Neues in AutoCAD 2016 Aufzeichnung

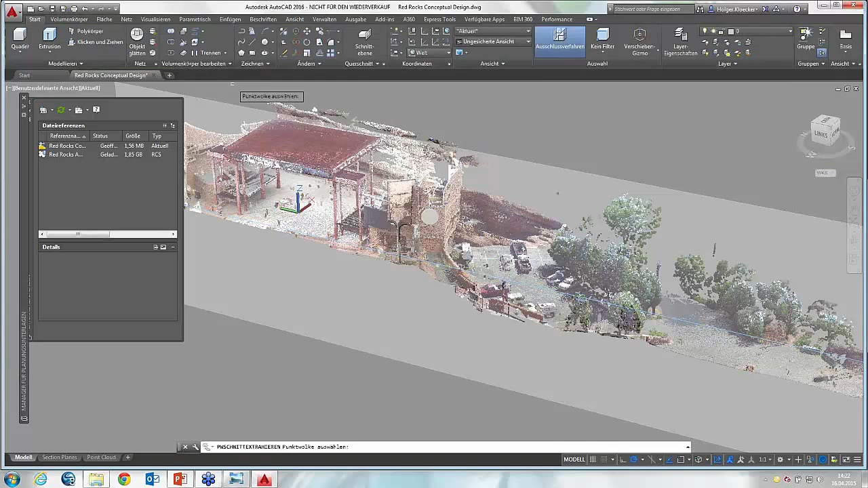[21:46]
Ich würde also hier das Werkzeug Schnittlinien extrahieren wählen, wähle dann die Punktwolke aus und habe dann hier verschiedene Einstellmöglichkeiten, auf welchem Layer diese Linien liegen sollen, was für Linien es sein sollen. Die maximale Anzahl der zu verarbeitenden Punkte, das ist jetzt hier relativ gering eingestellt. Ich würde das jetzt einfach aus Zeitgründen so lassen, vielleicht noch ein bisschen höher stellen. Aber Sie werden feststellen, dass es schon, wenn Sie höher gehen, wird natürlich das Ergebnis präziser, aber es dauert auch entsprechend länger und würde hier den Rahmen sprengen.
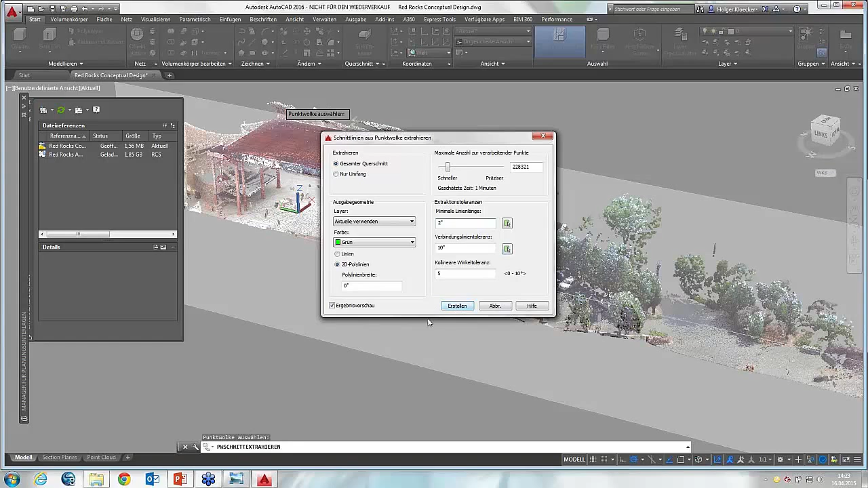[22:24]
Hier stelle ich mal eine minimale Linienlänge von 2 ein und lasse das erst mal so und schaue mal, wie es dann aussieht. Das heißt, entlang dieser Schnittebene werden mir jetzt diese Linien berechnet, die dann halt entsprechend tatsächliche AutoCAD-Elemente sind und die kann ich dann als Basis nehmen, um tatsächlich mir da einen Schnitt zu zeichnen.
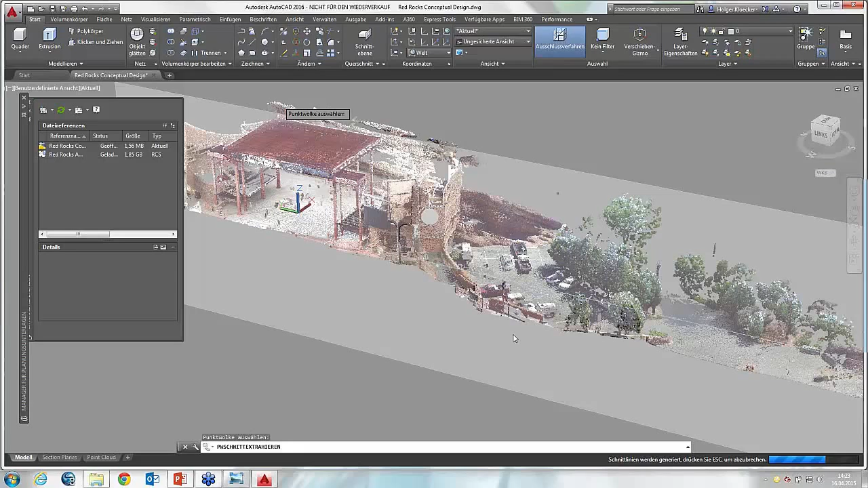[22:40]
Jetzt sehen Sie, wenn ich hier mal in das orthogonale Modell gehe,
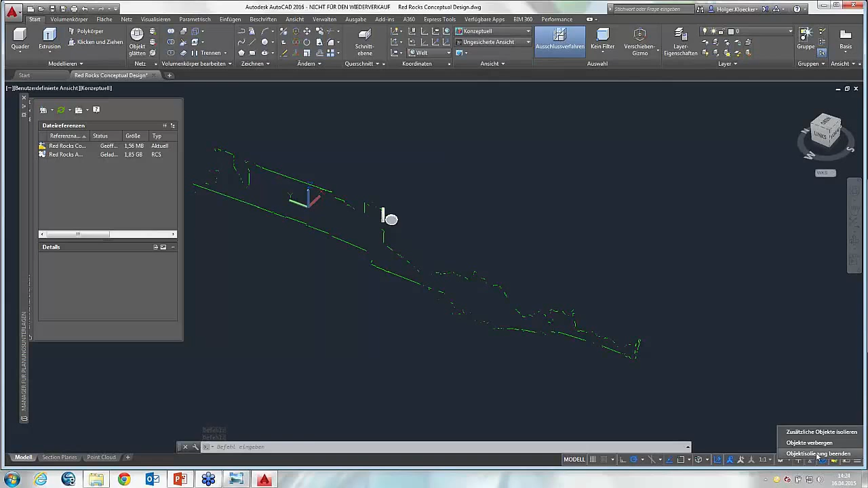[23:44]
und da ist also wieder mein 3D-Modell.
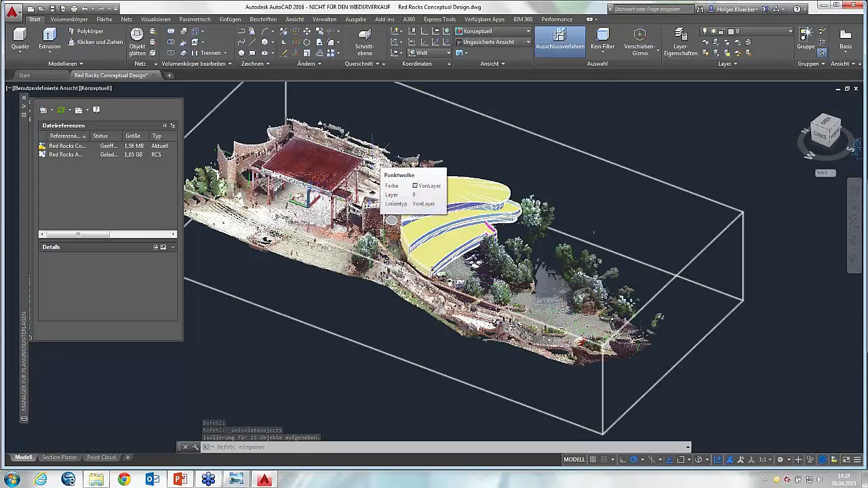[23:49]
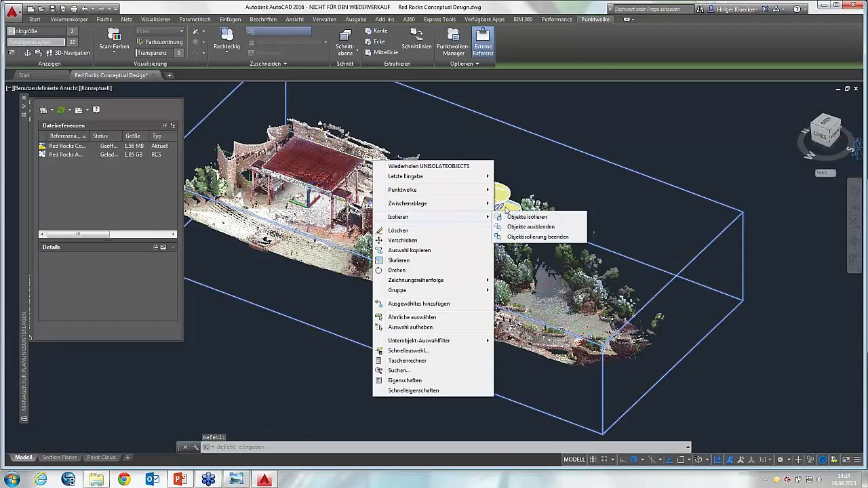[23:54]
So, ich würde nochmal diesen neuen Teil hier ausblenden. Jetzt fragen Sie sich, okay, wenn ich dann sowas plane hier,
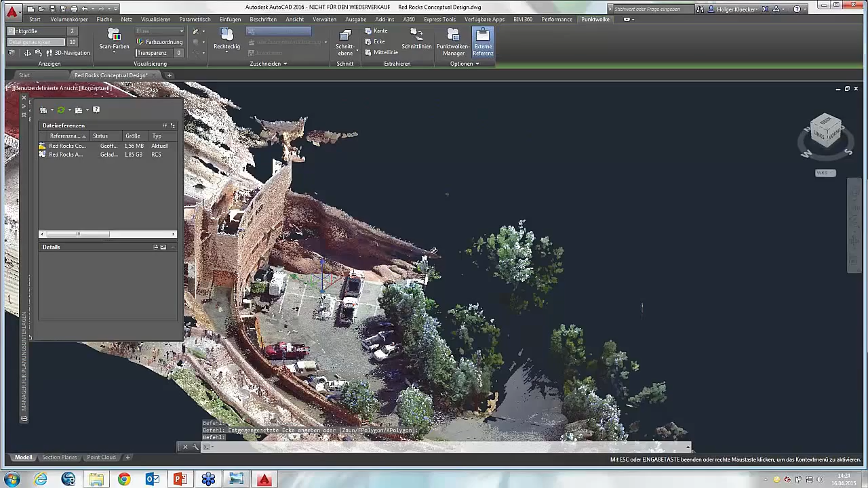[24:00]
hier ist also offenbar so eine Erweiterung geplant für diesen Theaterkomplex mit irgendwelchen Nebenräumen usw., das sich so dynamisch in diese Rundung einfügt.
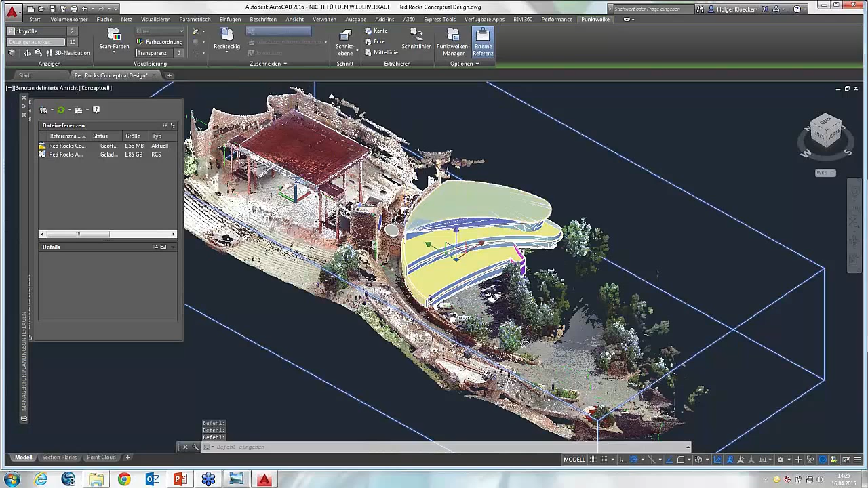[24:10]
Wie mache ich das denn? Wie fange ich denn da diese Flächen oder wie würde ich da diese Flächen abgreifen?
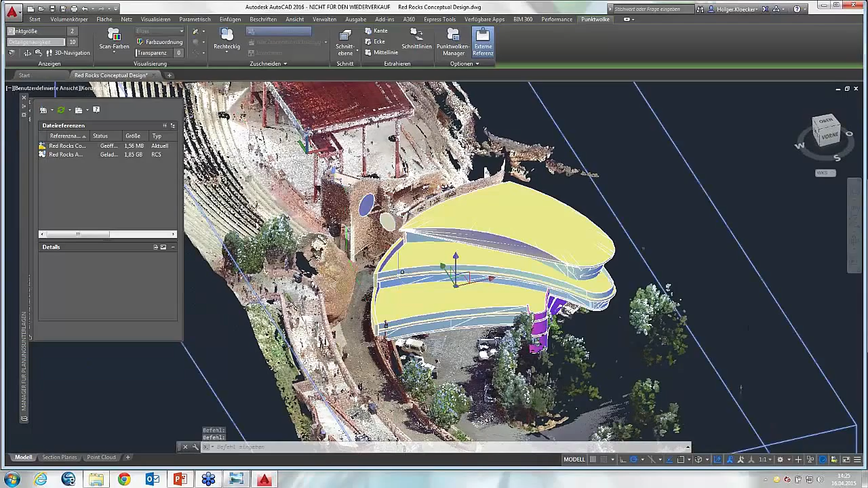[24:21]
Denn Sie wissen ja, diese Punktwolke sind halt zunächst mal einfach nur Punkte.
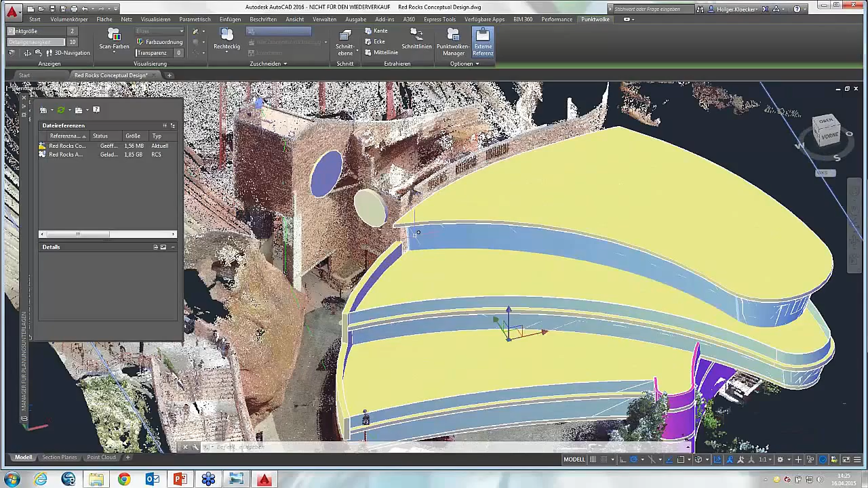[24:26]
Da kann ich mich also schwer daran orientieren. Und das ist das, was AutoCAD 2016 jetzt bietet.
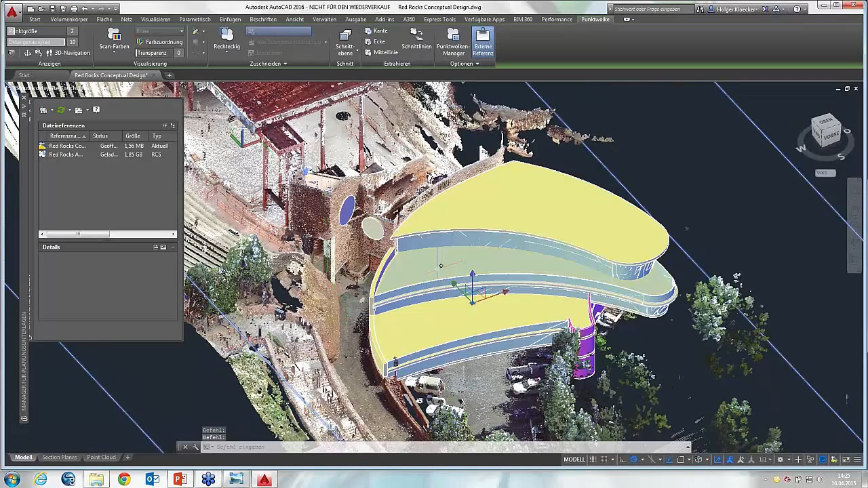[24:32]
Wenn ich hier nochmal meine Punktwolke entsprechend isoliere
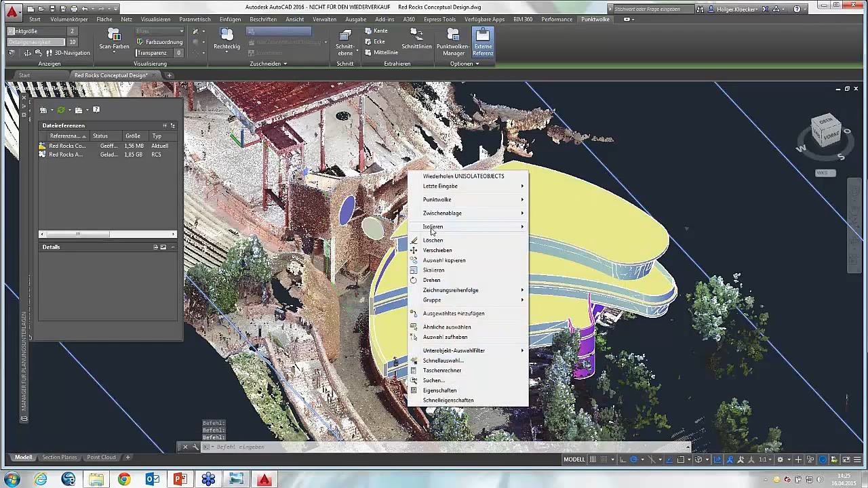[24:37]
und das Element also entsprechend ausblende, dann zeige ich Ihnen, was Sie da für Möglichkeiten haben. Wenn ich jetzt zum Beispiel diese Kante hier fangen möchte oder hier eine Linie abgreifen möchte auf dieser Eckkante von diesem Gebäude, dann kommen da jetzt diese neuen 3D-Fangpunkte ins Spiel, die ich Ihnen vorher angesprochen habe. Wenn ich also hier das Linienobjekt wähle,
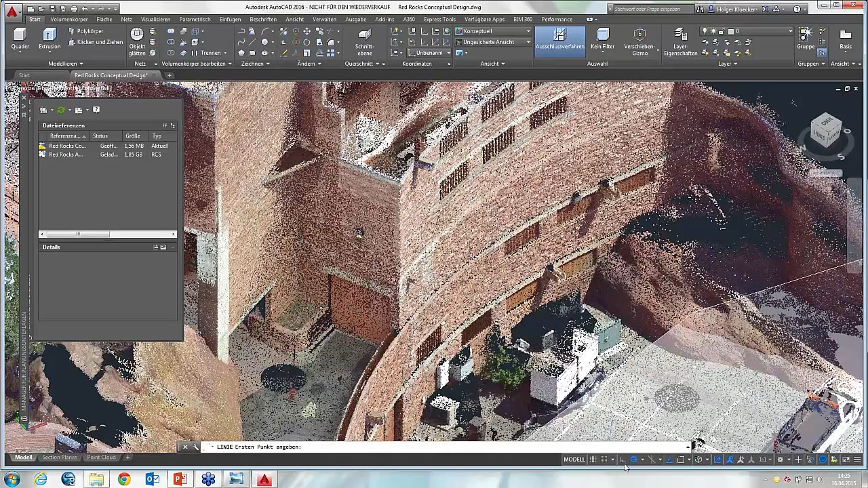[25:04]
dann sehen Sie hier unten haben Sie verschiedene neue 3D-Fangpunkte. Punkt der Punktwolke, nächste Ebene der Punktwolke, lotrechte Punktwolke, Schnittpunkte Punktwolke und so weiter. Und da würde ich jetzt mal wählen, nächstliegend zur Kante der Punktwolke. Das ist also hier eingestellt. Und wenn ich dann über meinen...
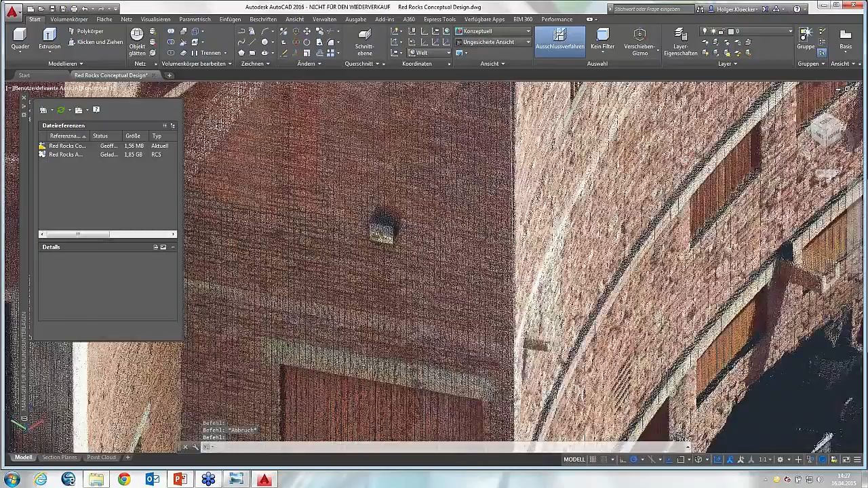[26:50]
Es gibt noch weitere Punkte, die ich mir da fangen kann,
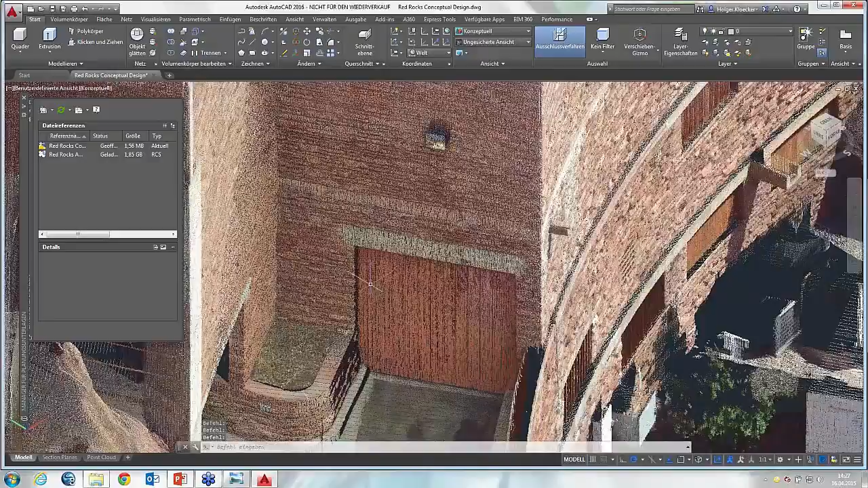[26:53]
wenn ich jetzt mal hier in diesen Bereich hier gehe, zum Beispiel, wo so mehrere Flächen aufeinanderstoßen. Ich möchte jetzt zum Beispiel diesen Eckpunkt hier haben von dieser Toreinfahrt,
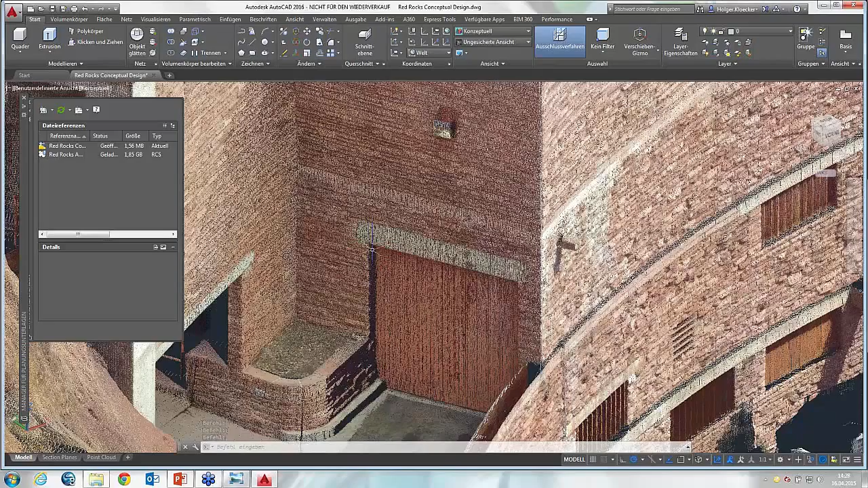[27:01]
kann ich das machen mit diesem 3D-Objektfang, Ecke der Punktwolke.